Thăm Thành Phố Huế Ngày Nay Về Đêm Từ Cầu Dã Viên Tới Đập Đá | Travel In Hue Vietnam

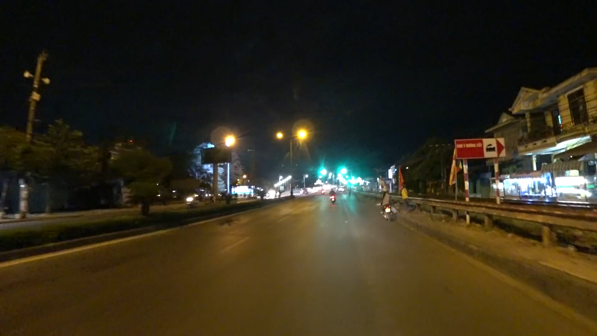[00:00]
Vâng xin trân trọng cho quý vị đến với kênh YouTube GoGoAroundTV Kính thưa quý vị, bây giờ mình xin mời quý vị chúng ta về thăm Huế, đi ngắm cảnh Huế về đêm Trước mắt chúng ta là chúng ta đi qua cầu giả viên quý vị nhé
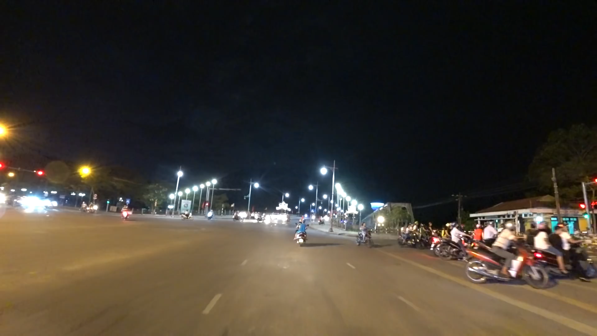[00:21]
Chúng ta thấy là bà con ở Huế đang bị trắng đường rây,
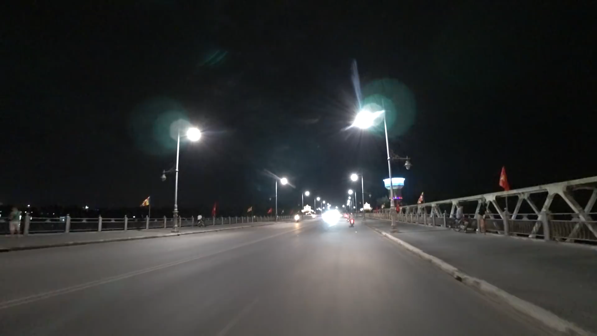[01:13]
lăng càng của cầu thì chúng ta thấy thỉnh thoảng có ít người đang đến hóng mắt nói chuyện và bên đang đi như thế này Thì cảm thấy giỏ rất là mắt Chúng ta thấy hai bên cầu có những cái vòng lầu kiện trúc kiểu giống như là dàn cúng đình, vua triền
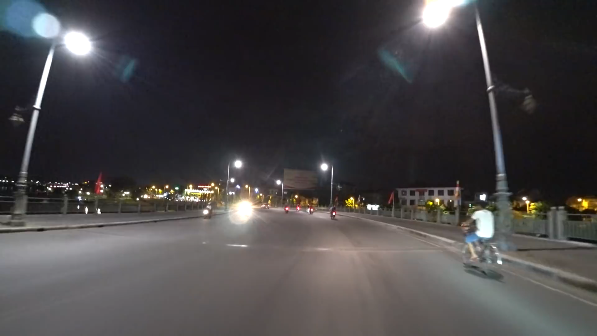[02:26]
Nếu quý vị theo dõi thường xuyên video của mình kênh youtube của Ngò Rau trải lên thì có lẽ quý vị cũng đã thấy nhiều lần mình đi qua cầu giả viên như thế này nhưng mà đều là ban ngày Bây giờ chúng ta đi qua cầu vào ban đêm
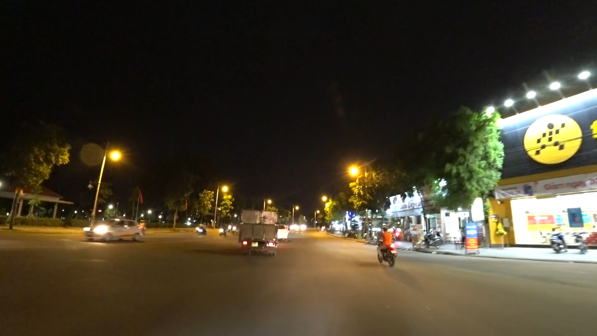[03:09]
đi xe máy trên cả cái tuyển phố, đường phố trên cầu ở Huế Vừa đổ xuống dốc của cây cầu giả viên thì chúng ta đi vào đường Bùi Thị Xuân Cái đoàn này là đoàn đầu của đường Bùi Thị Xuân thôi Đường Bùi Thị Xuân này đi lên phía trên Nguyệt Biều, trên Long Thọ lưng quý vị
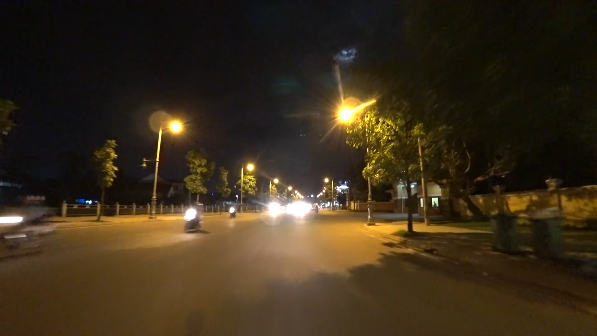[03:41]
Cái hướng đi lên phía trên đó trước đây Bình đã có một cái video đi vào bằng chiều
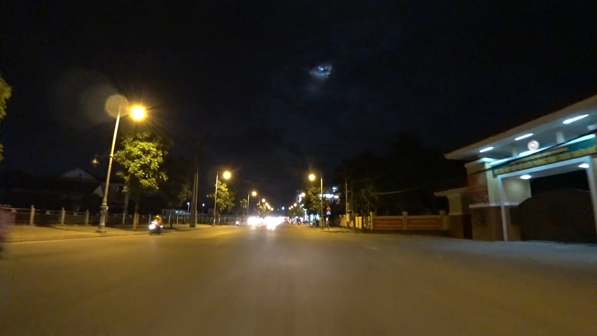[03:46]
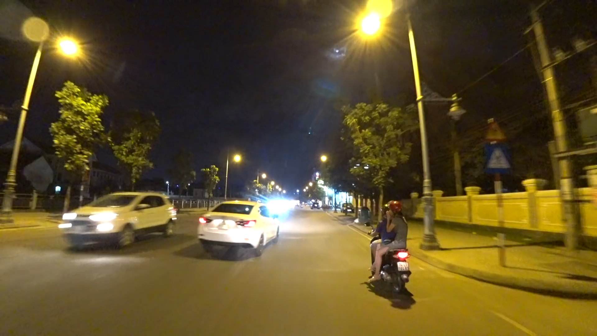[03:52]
Chắc là quý vị nếu theo dõi thường xuyên kênh của mình tức là đi trên đường Bùi Thị Xuân này luôn Đi ngược lại từ trên kia xuống thì quý vị cũng đã thấy cây cảnh khoang hai bên đường Bùi Thị Xuân Cái đoàn dưới này đẹp nhưng đoàn ở trên kia thì nó hẹp và đường kiểu giống như là đường ở Nông Thô
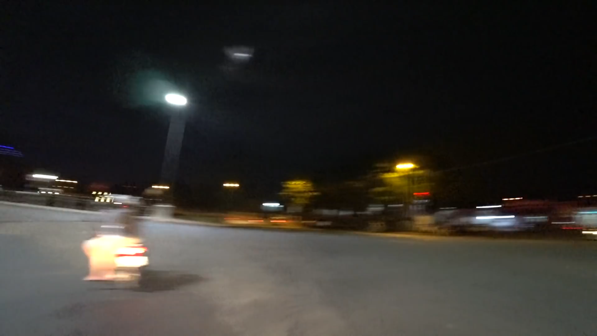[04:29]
Điều này chúng ta thấy là Gà Huế đây Trước mặt là có cái đường đi dọc sau cầu đó là đường Phan Chư Trinh
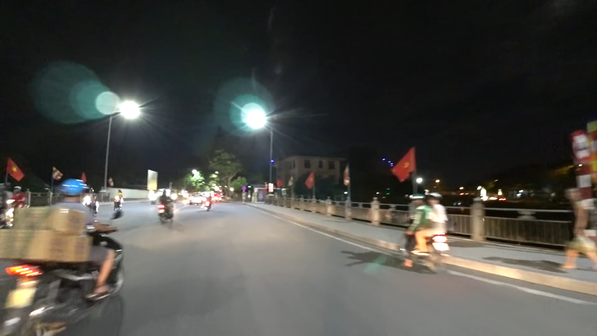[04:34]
Bây giờ tiếp theo mình xin mời quý vị chúng ta đi vào trên đường Lê Lợi về đêm Để ngắm cành đường Lê Lợi quý vị nhé
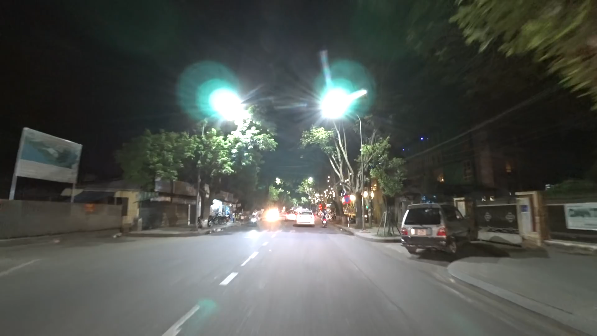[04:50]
Đây là quãng cà phê Enjoy Coffee của khách sạn xanh quý vị Khách sạn xanh ở số 2 Lê Lợi thì phải, mình nhớ như vậy
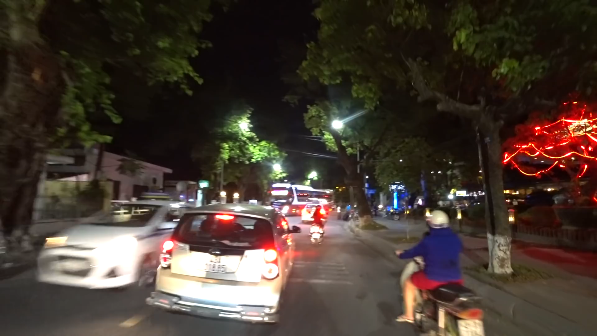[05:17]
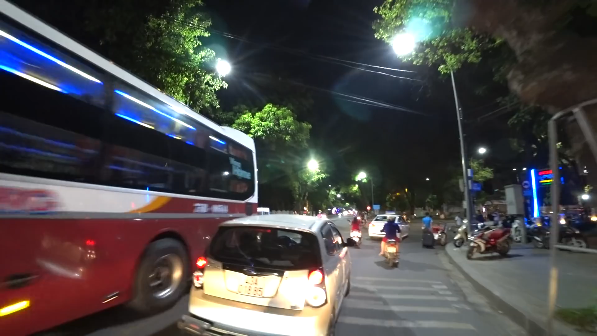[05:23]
Bên trái nơi chúng ta vừa đi qua là Đại học Huế Còn bên này là khách sạn của bên này, khách sạn 5 sao
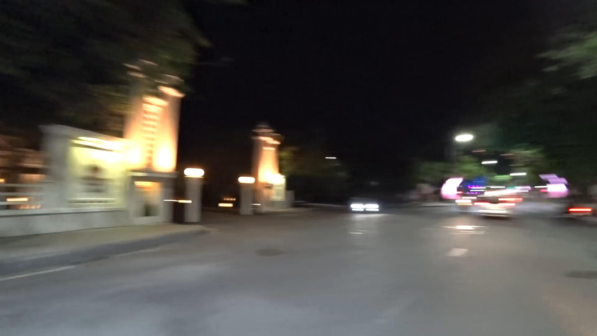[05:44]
Có tên là Lare Zidang, tiếng Pháp Đang là mùa Phật Đảng cho nên chi quý vị thấy đường phố đang còn treo những cái đường phố Cái
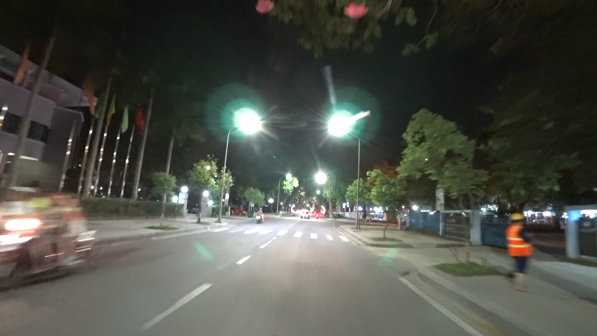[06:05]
hoa sáng lục lằn trên cây Rồi hai bên làm những cái cổng sáng
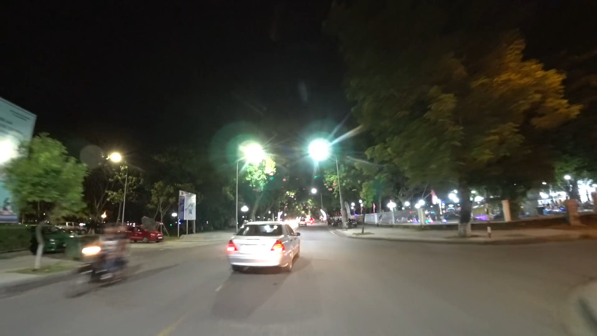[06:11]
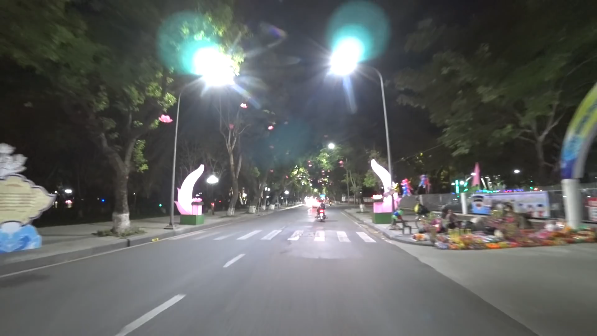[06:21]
Nhìn cái tay hoa sáng, quý vị thấy màu hồng Nhìn còn rất là nổi bật Đang sáng với cái ảnh điện báng đêm ở đường Lê Lợi này Bởi vì thầy nhìn nó rất rơ thế
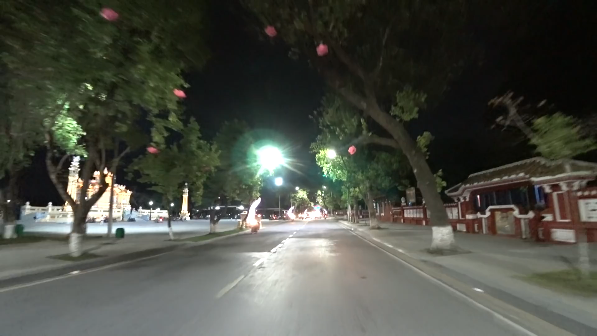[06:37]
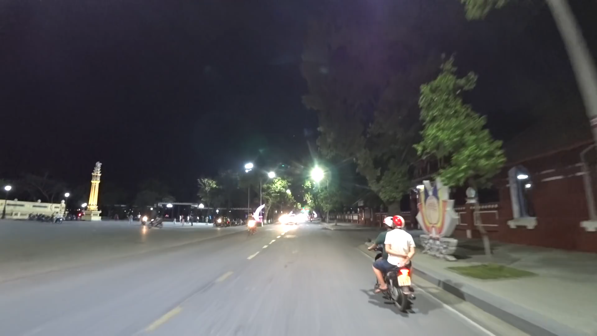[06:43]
Chúng ta vừa đi qua cây châu Trường cấp 3 quốc học Các khán giả kênh youtube Google Around TV Có nhiều người đã từng học quốc học